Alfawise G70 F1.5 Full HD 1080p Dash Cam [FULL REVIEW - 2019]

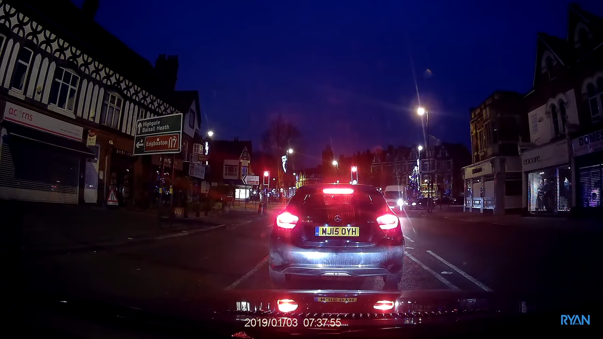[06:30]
You can tell clearly everything that goes around you. You can read the number plates. And if you notice, the wide view angle lets you see and record, of course, everything. Like, for example, on this traffic light. Yeah, I quite like this camera. For the price, I think it's a good buy.
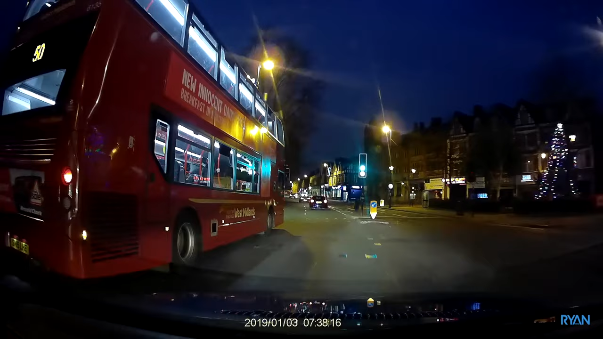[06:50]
Nothing major to report here. I didn't have a chance to test the direct sunlight because it's winter and it's the UK.
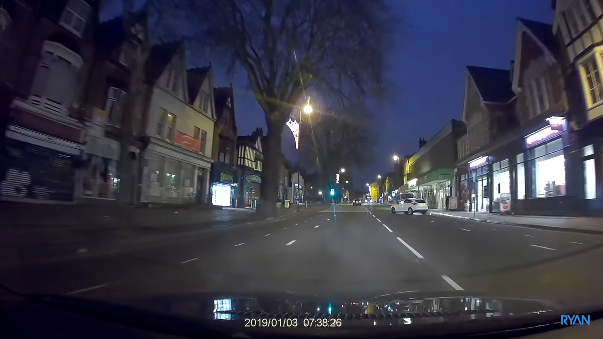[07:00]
Next, let me show the junction between two clips. Some dash cams will lose some footage when the three-minute file, for example, ends and starts a new one. As you can tell, no footage was lost, which is obviously good because an accident could happen in that split of a second.